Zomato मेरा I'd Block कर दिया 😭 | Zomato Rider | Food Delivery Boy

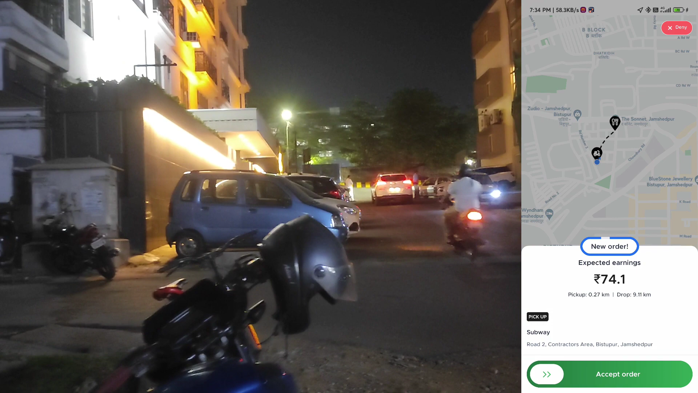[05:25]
दे रहा है � और रिटेनिंग में पांच रुपिया तो देगा ही देगा तो फिलाल वाडर